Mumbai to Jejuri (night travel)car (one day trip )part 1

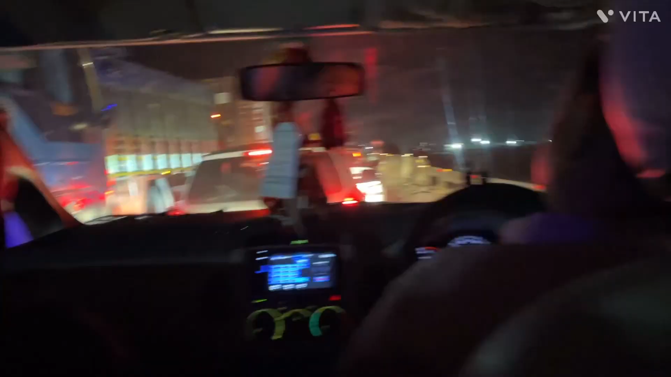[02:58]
एक्सप्रेस वर आम्ही अटकले, खूप जाम झालं अख्खं.
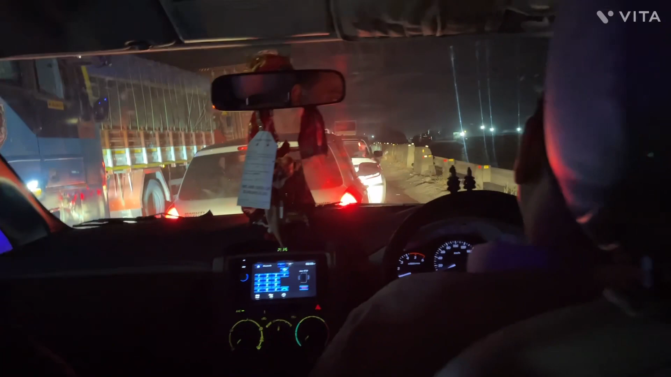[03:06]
2:15 वाजले रात्रीचे आणि खूप जाम आहे. आता अटकले आम्ही तसून,